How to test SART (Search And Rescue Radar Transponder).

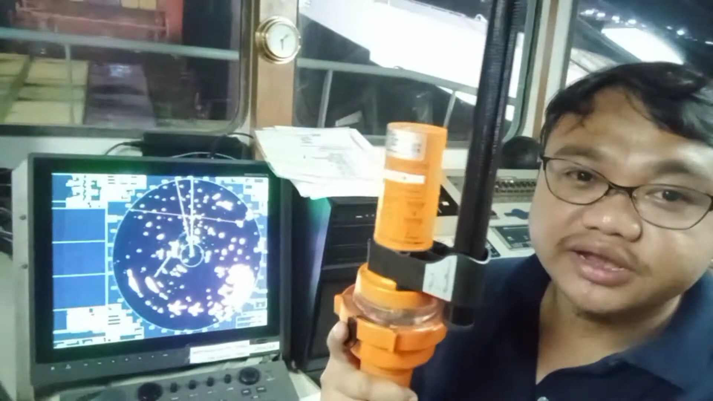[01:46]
So which means that we need a radar in order for us to be detected by the use of SART.
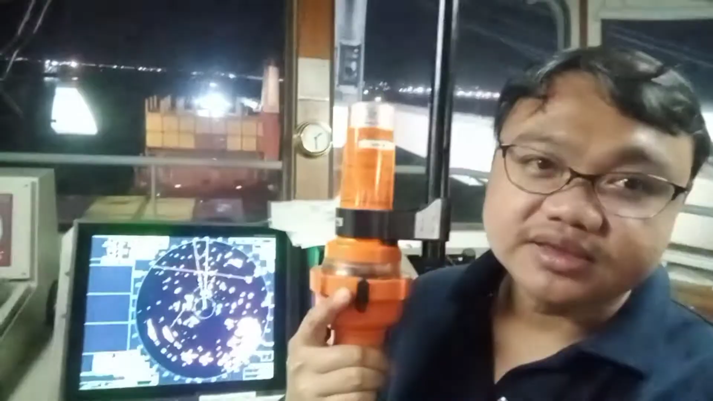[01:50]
So I will be demonstrating how to operate this one, how to use this one,
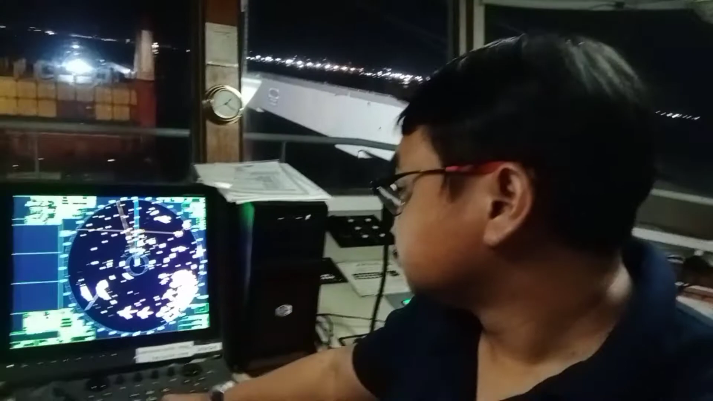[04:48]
So we have a lot of targets there, although we have a lot of targets, but as you can see,
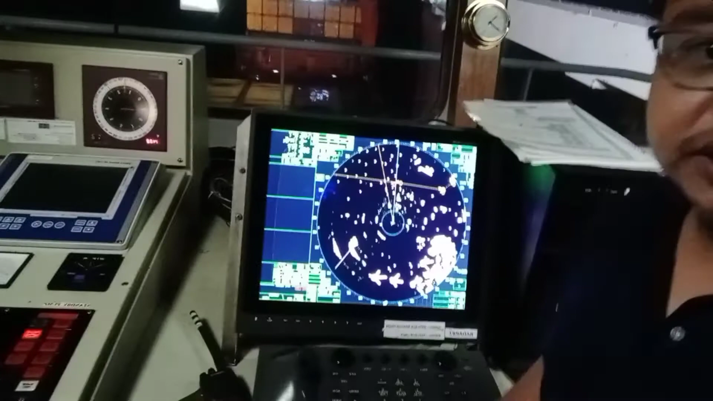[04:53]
it is still clear, because
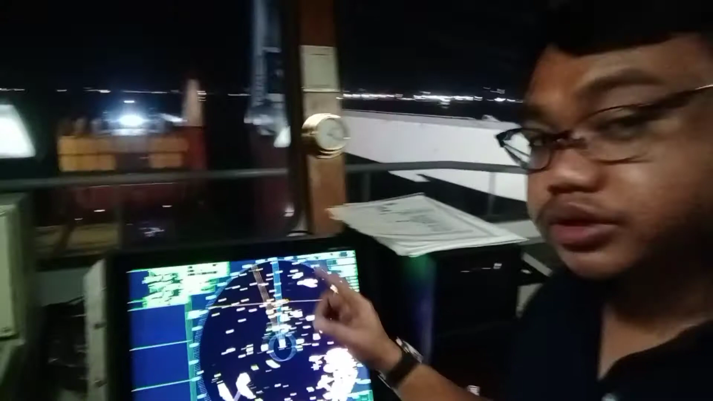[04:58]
if we are going to activate the SART, we will see a circular formations here,
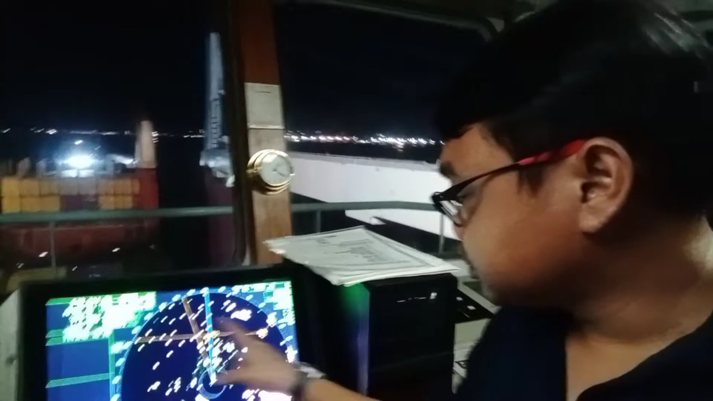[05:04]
circular formations here later.
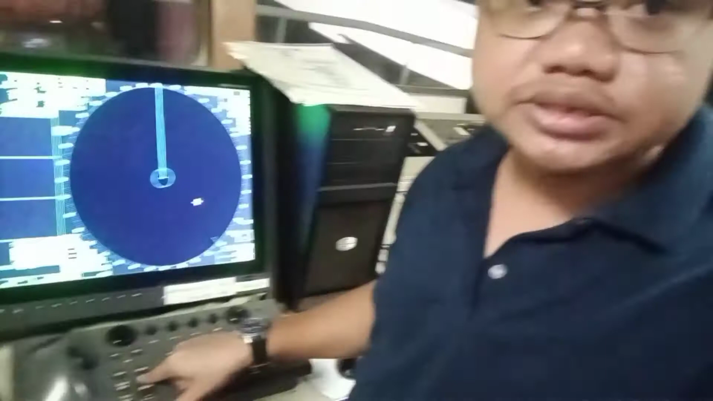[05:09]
Okay, so I will just increase the range in order for us not to be confused later.
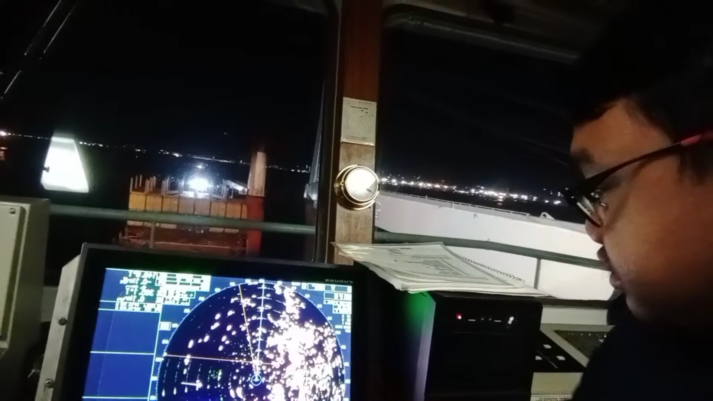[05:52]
circular formations here. This manifests that
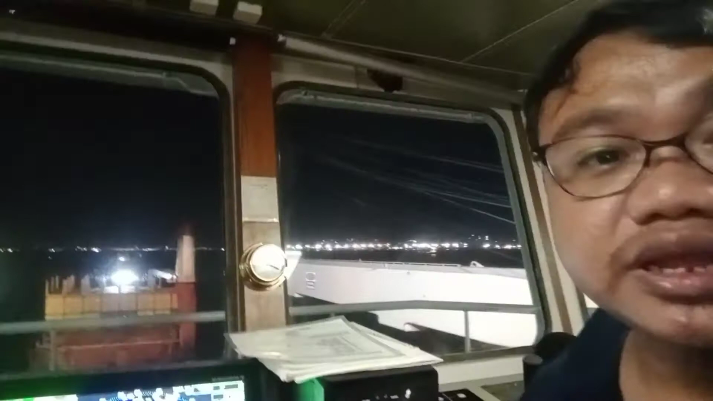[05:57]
you have a search and rescue transponder nearby.
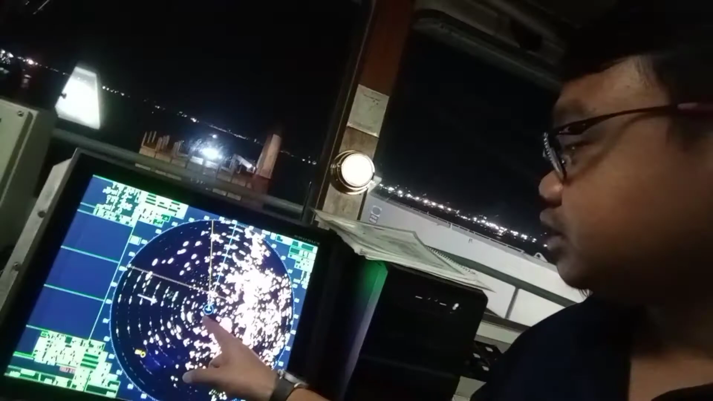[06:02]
Okay, so in that case, we have there the search and rescue transponder.